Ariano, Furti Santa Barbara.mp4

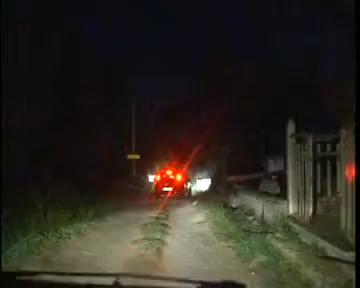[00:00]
Notte particolarmente agitata per gli abitanti di Contrada Santa Barbara d'Ariano in Arpino.
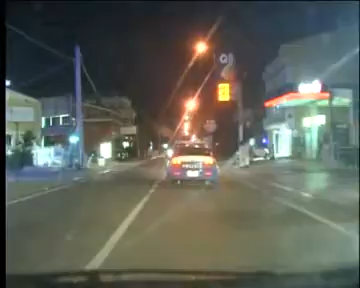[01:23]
L'ultimo weekend è stato presidiato da un capo all'altro della città dalle forze di polizia, anche con autocivetta.
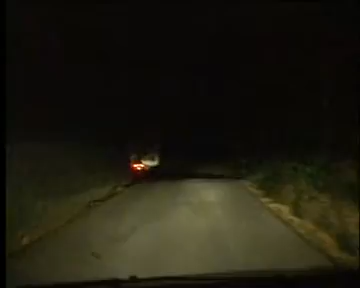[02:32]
Dopo la mezzanotte scatta l'allarme per un tentato furto in località Torana. Arriva un'altra telefonata da un agente della Cosmopol.
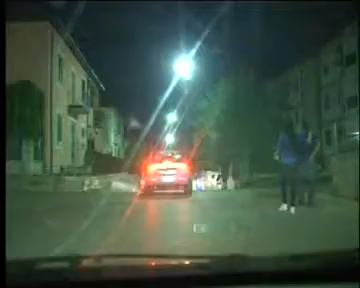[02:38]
Stiamo andando in contrada a Saliberatore per un tentato furto in un'abitazione. Arriviamo sul posto e tutto buio. Polizia e carabinieri sono appena andati via. Dei ladri, non vi è traccia. Se veramente esiste una banda ormai radicata in zona,